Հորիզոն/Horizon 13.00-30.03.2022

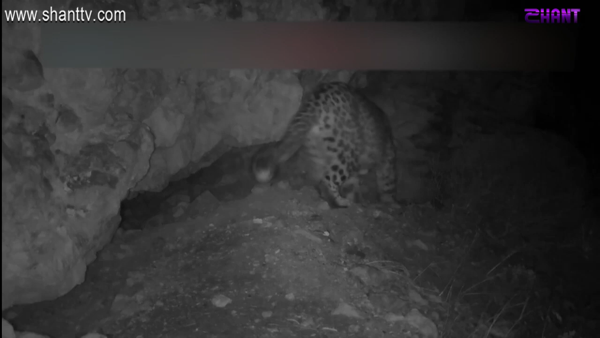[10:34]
Նույն որվան թացքում ընդհամեն է երկու ժանվա տարբերության և մոտաբորապես երեկ կիլոմետր հերավորության վրա տեսախացիքները